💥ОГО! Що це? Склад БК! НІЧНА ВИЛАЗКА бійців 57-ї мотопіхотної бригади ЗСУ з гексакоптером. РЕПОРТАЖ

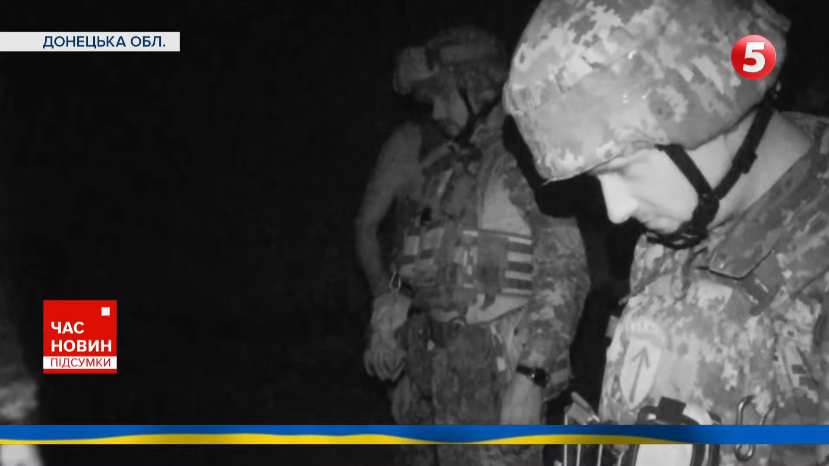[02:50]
Пілот, відповідає, запуліть пташки, спрямовуючи її, куди потрібно. Оператор керує камерою та скидами. Лише злагоджена та синхронна робота цієї пари приносить результат. На початках було складно, але так, як там зроблено, чим чаще виїжджаєш, чим частіше виїжджаєш. І вже з кожним разом все легше і легше.
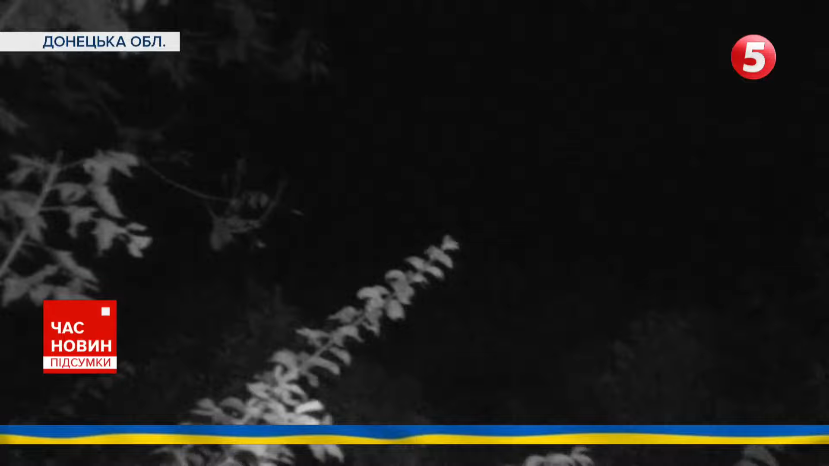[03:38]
Він уже начинений подарунками. Чотири міни калібру 82 летять до місця, де виявили ворожу піхоту. Львів ледь торкається чутливих джойстиків.
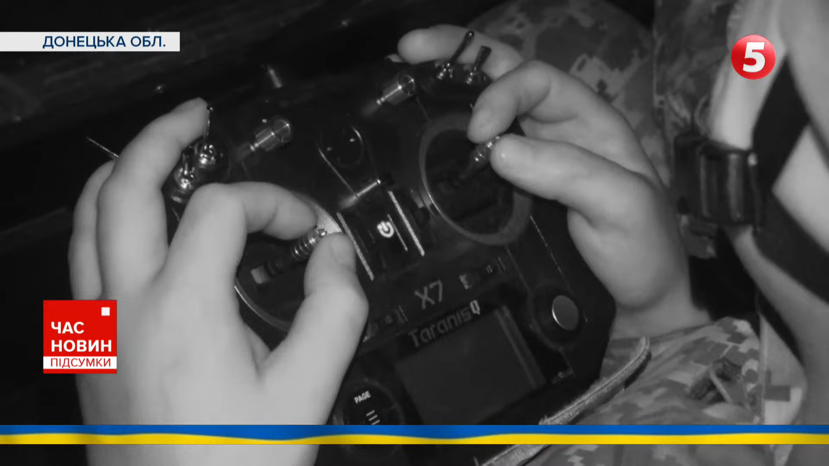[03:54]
Керувати гексою потрібно обережно. Дрон важкий і чутливий, до вітру та ребу.
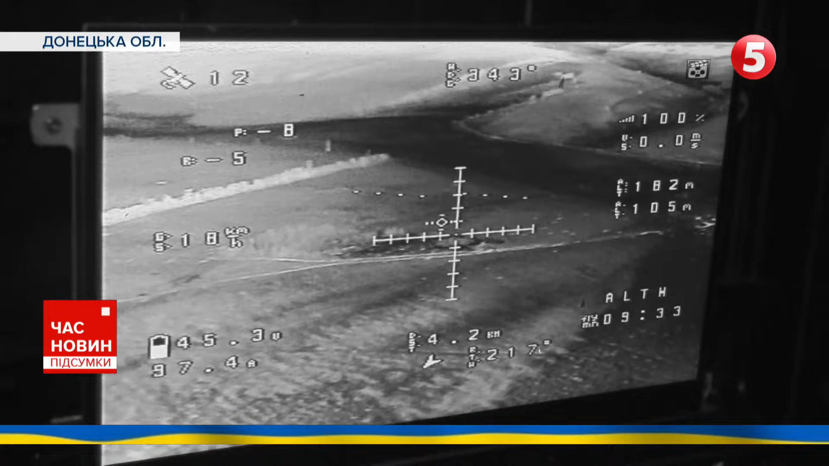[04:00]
Станції радіоелектронної боротьби. Ось тут тусується один.
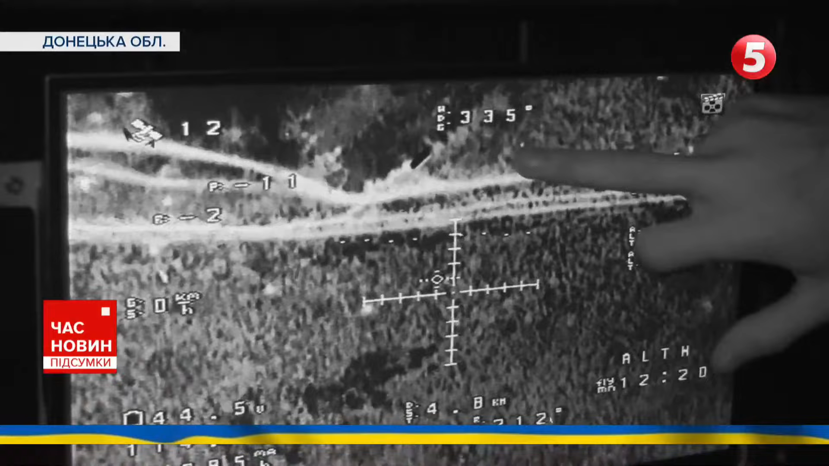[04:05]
І ось ці два тіпа. Висота? 80. Будете готові, робите зброс. Плюс. Давай. Перший. Далеко. Зайдай, зайдай, зайдай. Зайдай. Єсть! Ось єсть!
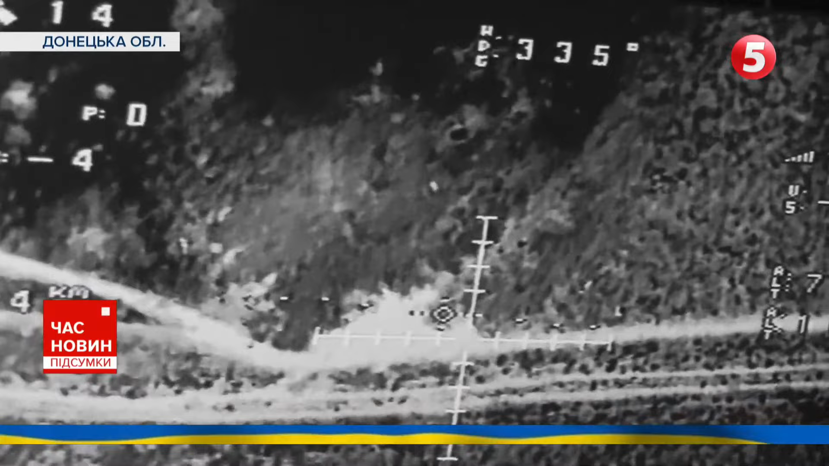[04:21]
Єсть, єсть, єсть. Попробуй. Вот сюди. Вот, вот, пішов, пішов один.
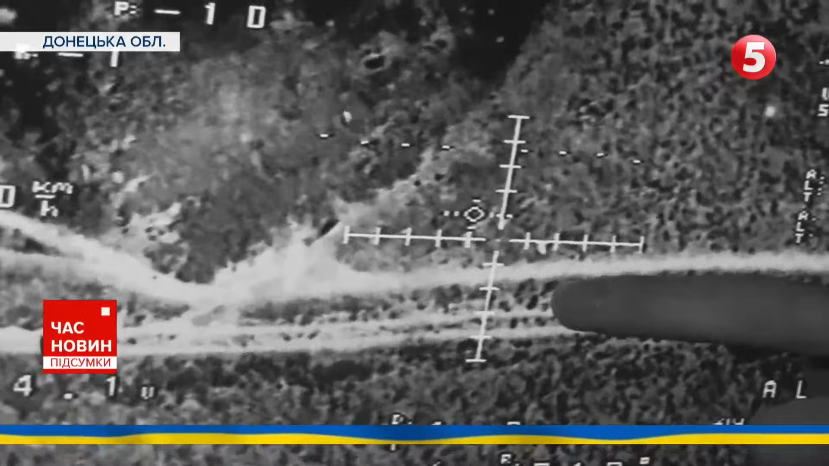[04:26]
Той пішов, пішов один пішов. Тіль, куди саме скайдати міни, бомберам вказує Форд.
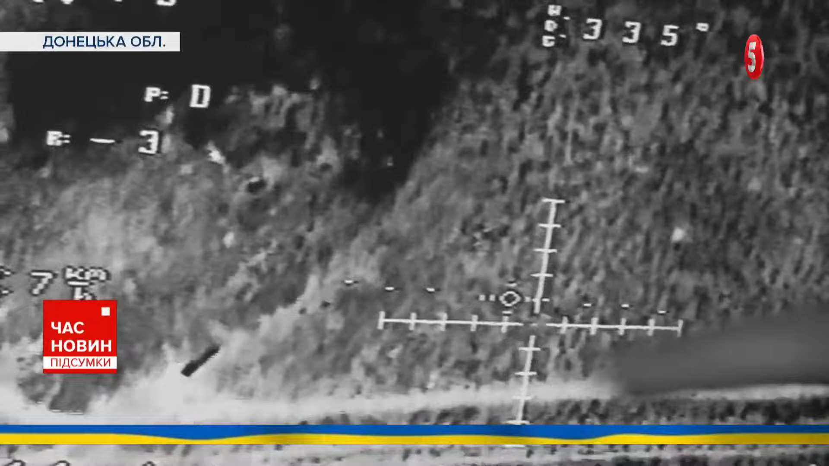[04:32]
Оператор Мавіка. Маленький дрон, оснащений тепловізором, краще розпізнає об'єкти на землі. Крім окупантів, які зачаїлися у бліндажах, бійці помічають техніку.
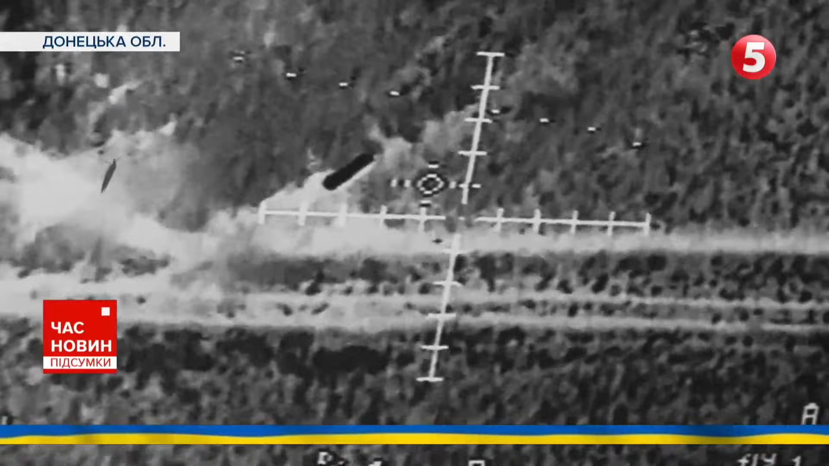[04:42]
Авто, яке, вочевидь, привезло піхоту на ротацію. Ми стоподово за 200 тіле двох осіб. Третій був 300. Тобто він діяли кутель, гав.
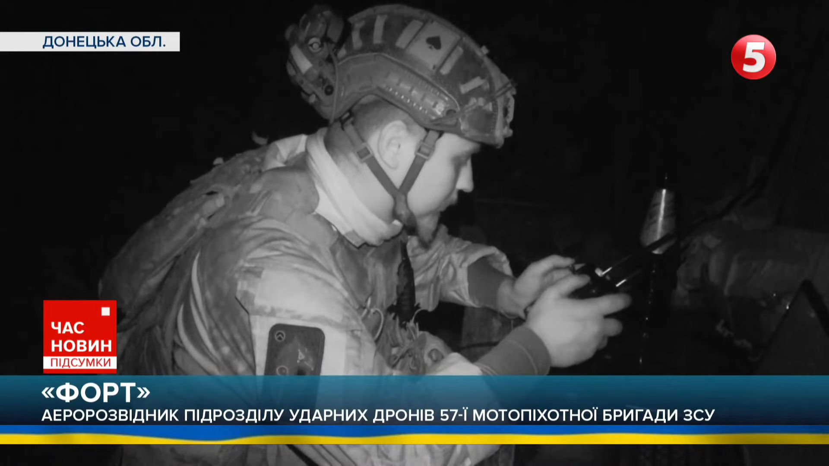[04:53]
Тобто на перший раз це дуже добре. Гекса, порожній та легкий, швидко повертається на базу.
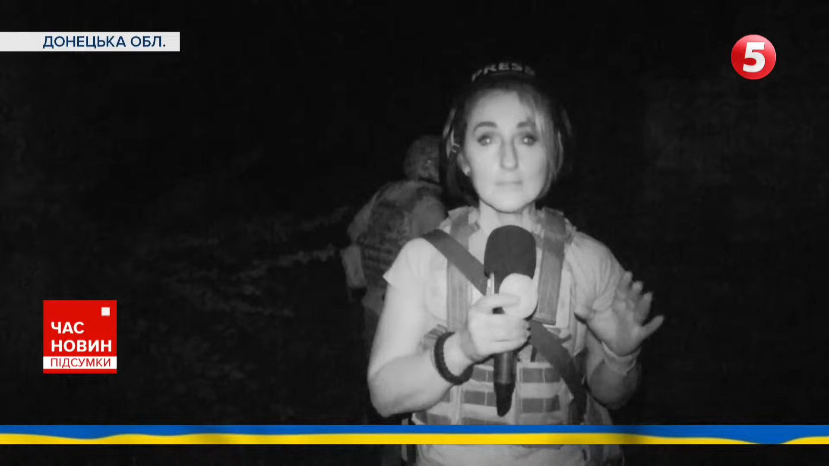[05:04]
Сьогодні небо достатньо темне, але ми точно почуємо, коли Гекса буде прилітати, тому що його звук практично ніж чим. Неможливо переплутати і неможливо, головне, не почути. Мартій з Сергієм чекають на приземлення гіганта.
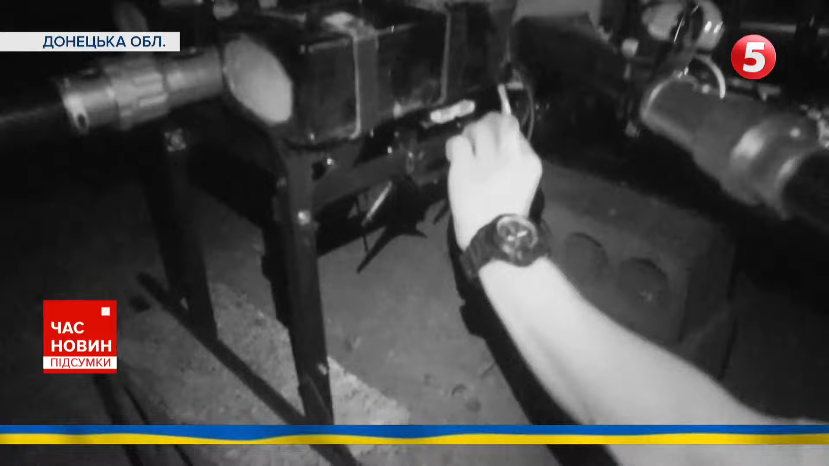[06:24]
Але із цим пілоти гіганта вже навчилися боротися. У ході другого польоту на Чорнобаївку бомбери намагаються розтрощити бліндаж,
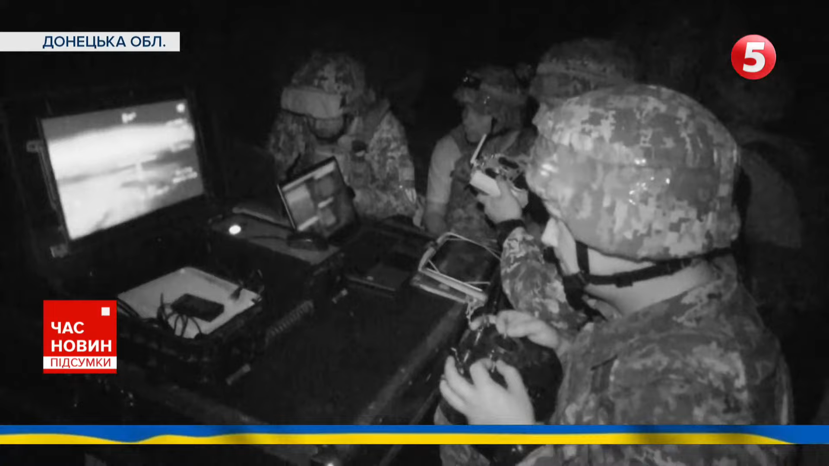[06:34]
де ховаються окупанти та знищити авто.
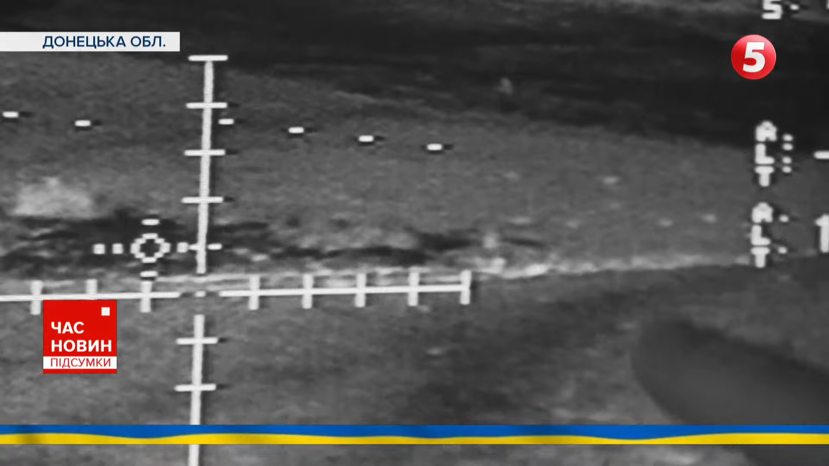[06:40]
Але результати впольованого перевершують всі їхні очікування.
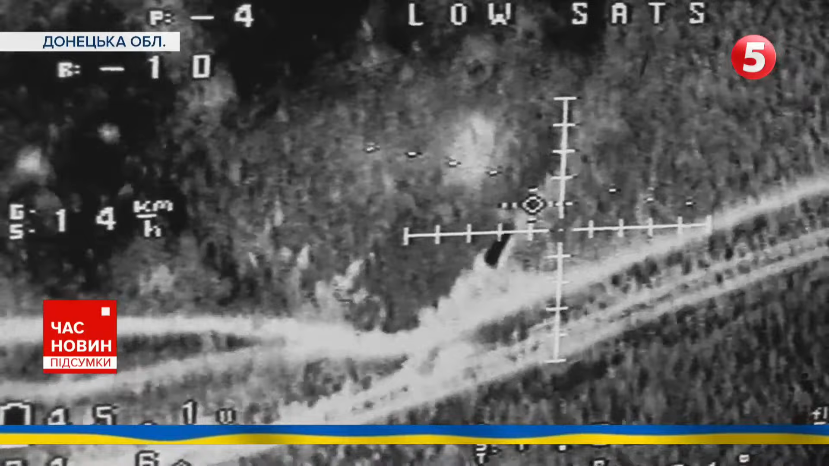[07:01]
Ті, ті. Ті, ті. Марті з Сергієм зустрічають переможця, щоб перевірити камеру, яка при зміні висоти чомусь втрачає різкість.